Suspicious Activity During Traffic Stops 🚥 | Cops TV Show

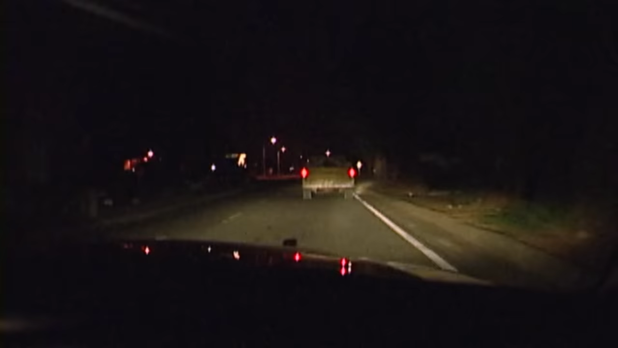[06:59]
Okay, we're gonna go ahead and pull this guy over.
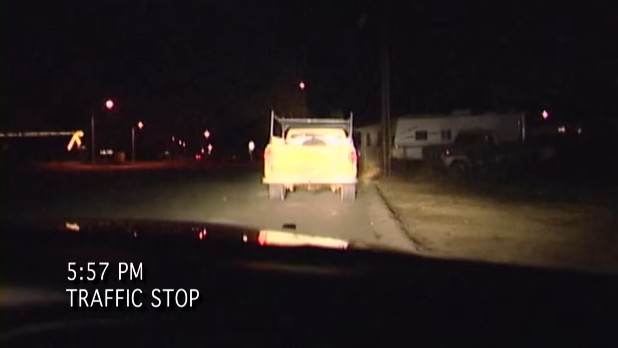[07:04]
He doesn't have a license plate light on his license plate and I can barely read it.
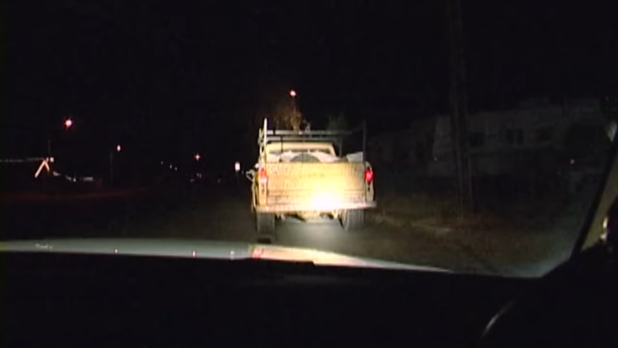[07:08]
So we're gonna find out what's up with him.
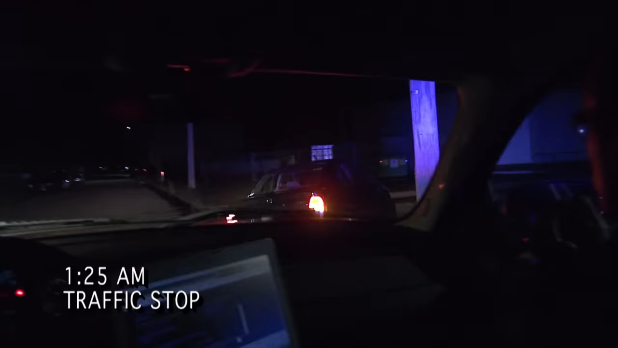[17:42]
106-45, Pawnee and Southeast Boulevard. Traffic stop. On a green Mazda.